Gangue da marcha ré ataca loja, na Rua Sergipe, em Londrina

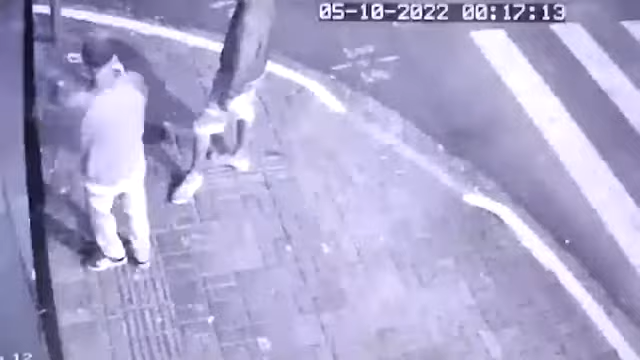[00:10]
Como é que a gente vai bater com o carro aqui? Eles estão falando, como é que a gente vai destruir essa fachada? E veja o detalhe, meia-noite e 17, certo? Meia-noite e 31, vem o carro.
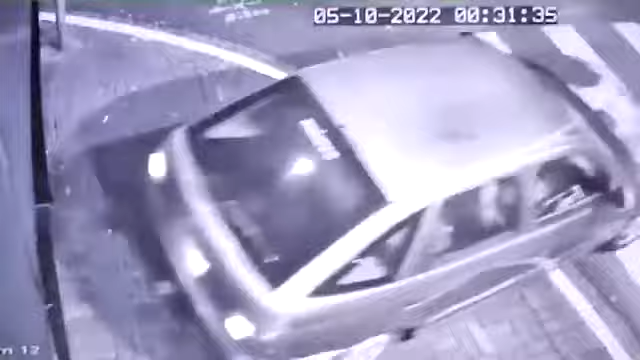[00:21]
Os bandidos vão antes a pé para checar como que eles podem tentar arrombar a loja.
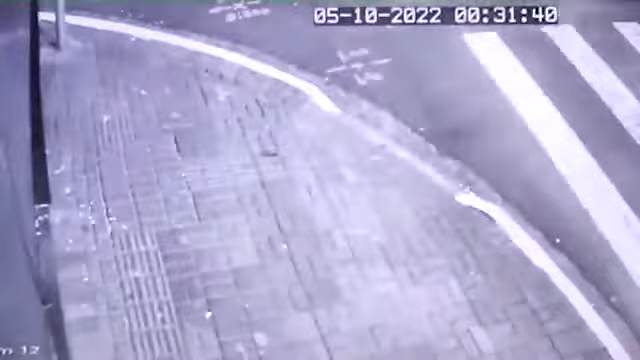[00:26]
E aí nós tivemos acesso então às câmeras de segurança, as imagens que mostram eles destruindo essa fachada.